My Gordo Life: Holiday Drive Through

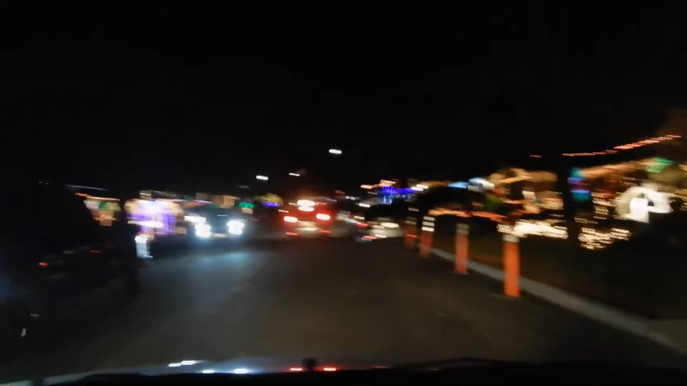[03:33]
And Gingerbread Lane. So this is which one? Gingerbread Lane. So this one right here is Gingerbread Lane. We passed a bunch of houses over here. And we're passing some more that are all lit up. Tell them it's in Corona and it's free. It's in Corona and it's free, says Special K. Look at the dinosaur. Look at all that stuff. Oh, look at this house. We hope you enjoy the scenery.
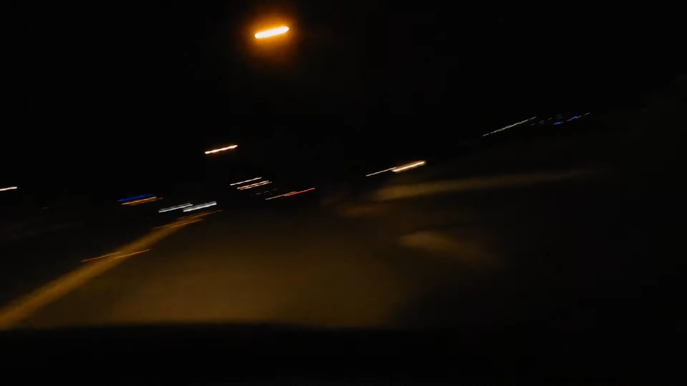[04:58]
All right, so we made our way out to Riverside and we're on the street that this is supposed to be all nicely lit up, but all we're seeing is this.